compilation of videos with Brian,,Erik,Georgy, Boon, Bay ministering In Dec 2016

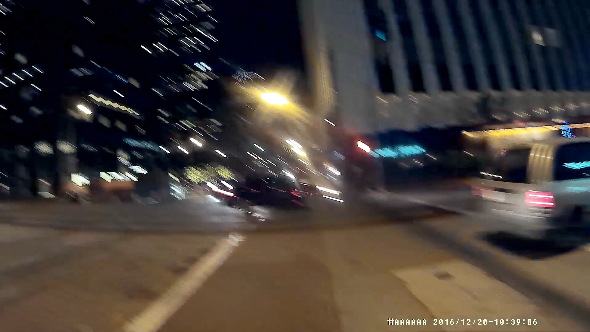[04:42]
It's so nice out here It's so beautiful Downtown LA looks gorgeous at night